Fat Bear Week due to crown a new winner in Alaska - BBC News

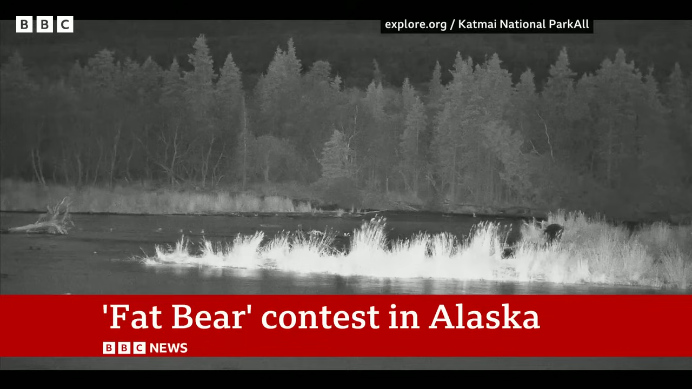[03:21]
And just on the right-hand side of the picture, you can see one of those brown bears just ambling around very close to all of those feeding areas. Just head to the BBC website as well, where there's a fascinating read about 747, Otis, all the rest of them, all the bears named. But that competition, it lasts till October the 10th. And as you were hearing there from Mike, millions of people tuning in and watching every day.